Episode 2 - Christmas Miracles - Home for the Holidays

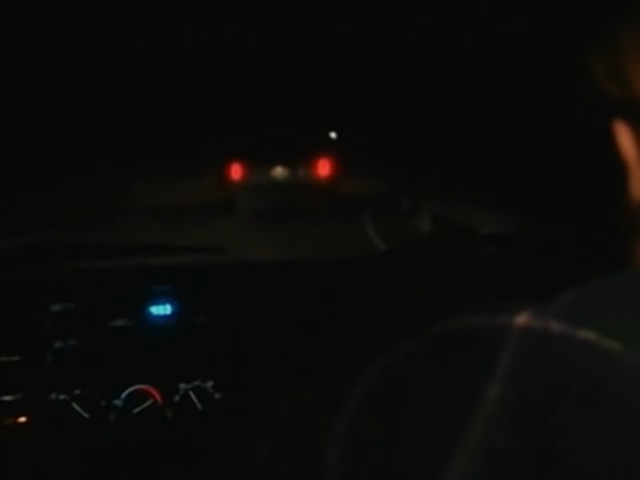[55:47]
Brett continued to follow the van's lights along the narrow, twisting road.
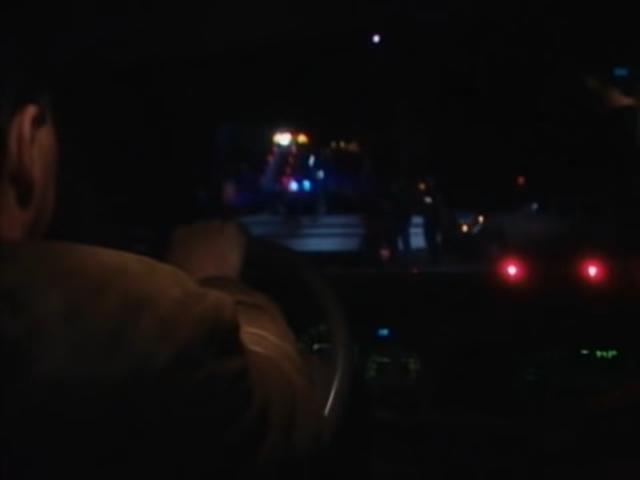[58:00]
There was a lot of activity. We saw the blue lights flashing.